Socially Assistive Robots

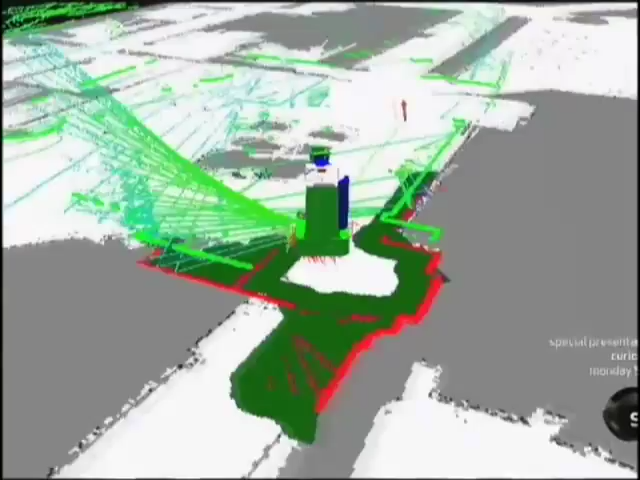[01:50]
So it could actually move around the same way that you or I would. We have a sensor up here.
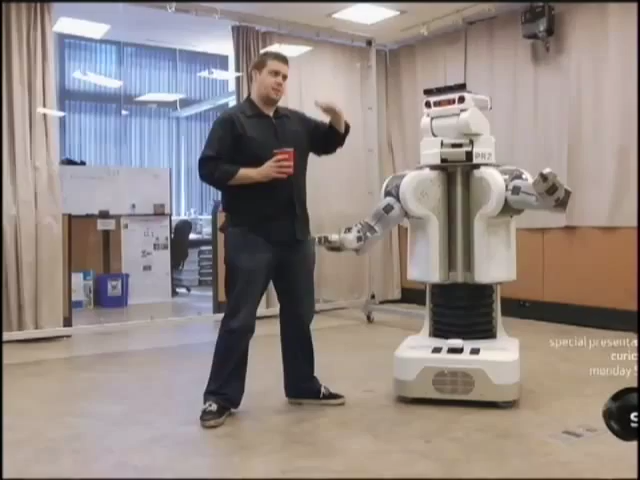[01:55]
It's tilting up and down, so it gives us this nice scan of the entire room in full 3D.
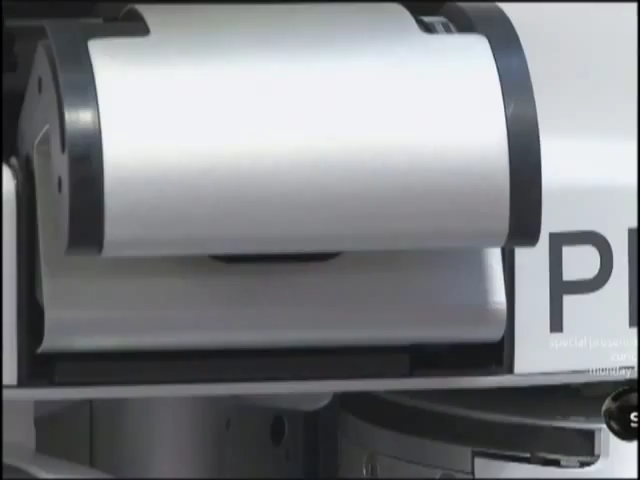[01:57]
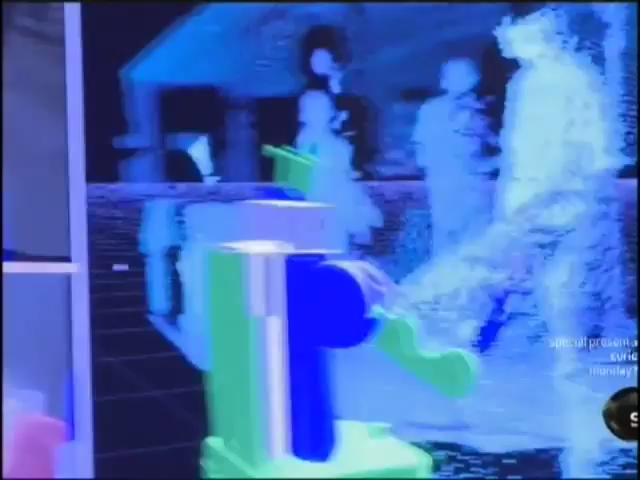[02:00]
PR2's sensors stream this data through algorithmic software,
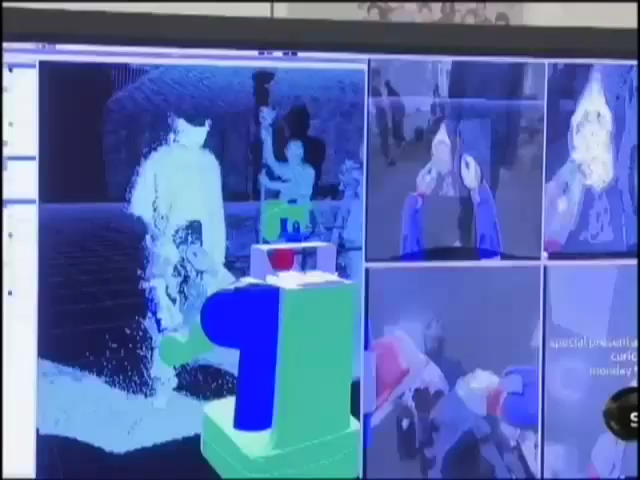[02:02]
which allows it to navigate its ever-changing environment.